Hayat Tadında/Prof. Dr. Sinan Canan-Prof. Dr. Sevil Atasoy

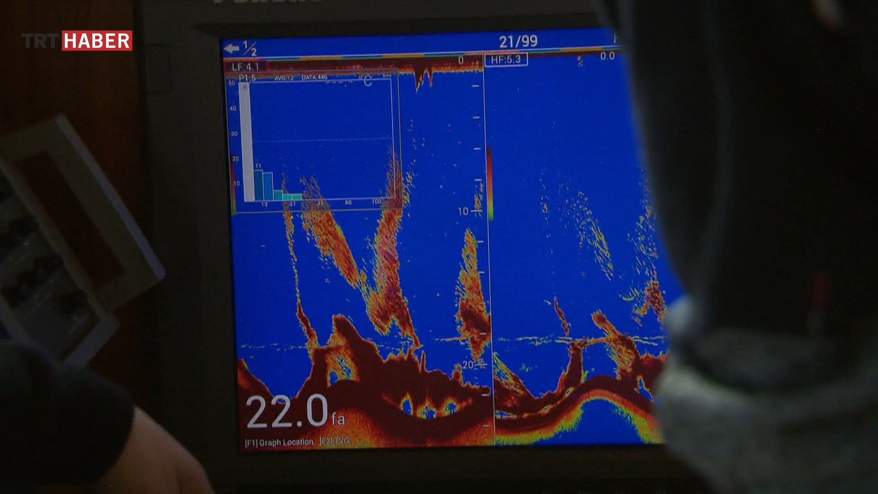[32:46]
On screen: depth 22.0 fa
Bu teknenin altındaki balıkları gösteriyor. Şurası radar. Altı değil mi? Şurası altı. Hı-hı.
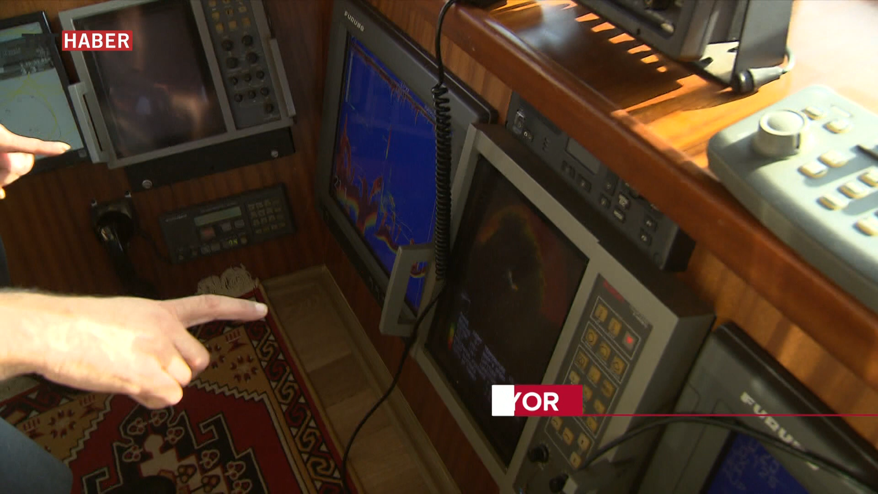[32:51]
Burası teknenin üstü. Bu 21 kulaç derinlik var burada. Derinlik. Şunlarda balıklar oluyor. Şu anda balık var mı? İstavrit. Oluyor. Şu an gösteriyor.
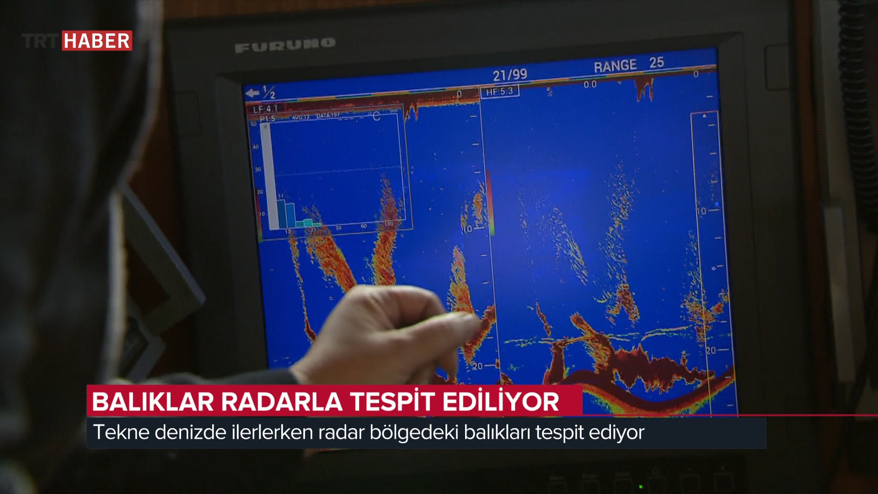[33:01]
İstavrit var. İstavrit evet. Peki nereden anladınız istavrit olduğunu, balığı?
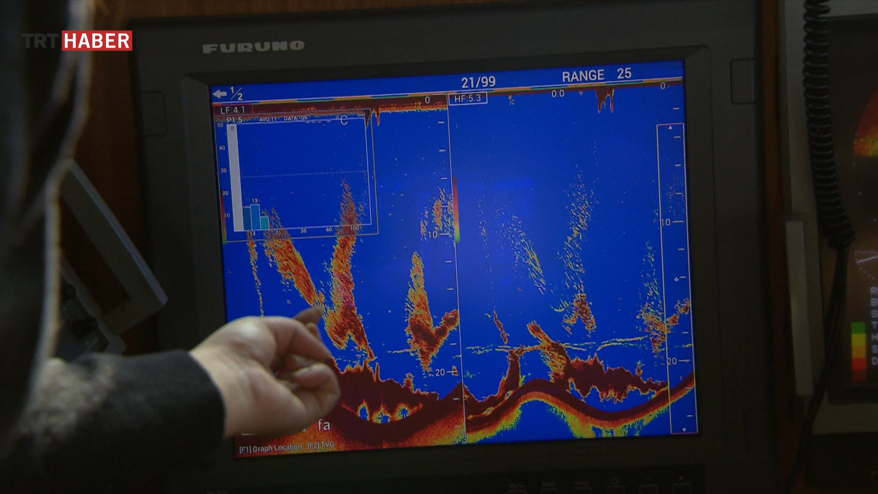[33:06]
Şunlar işte, bunlar istavrit. Bunları tecrübe ediliyorsunuz.
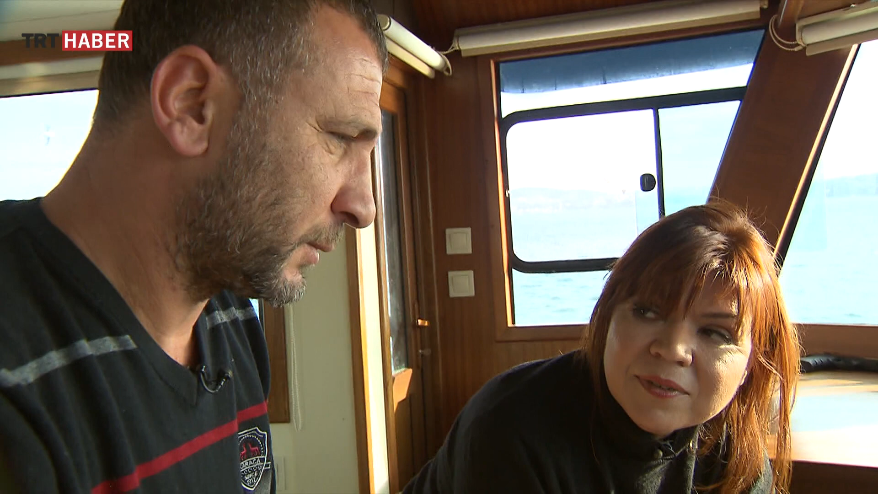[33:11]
Rengi mi yani radarda farklı oluyor istavrit? Rengi değil şimdi. Çinekop olduğu zaman bu tarafta yazıyor, bu tarafta yazmıyor.
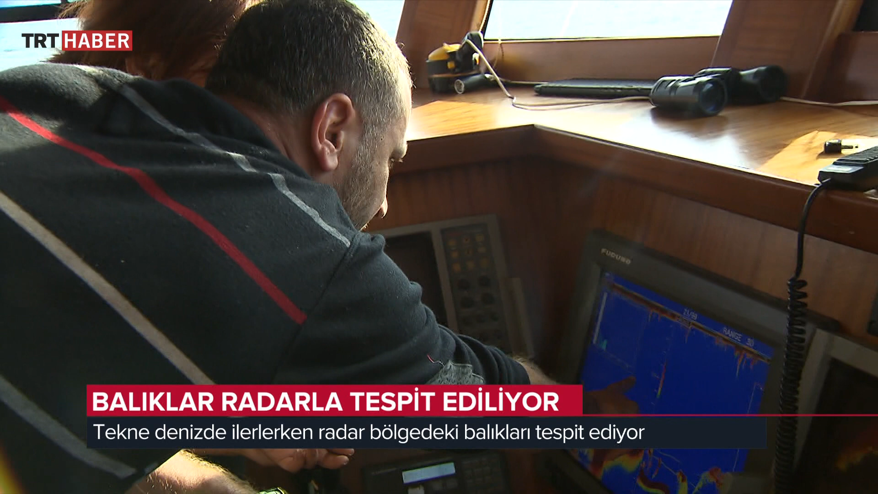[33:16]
Bazı balıkları, bunda iki tane ayna var. Aha.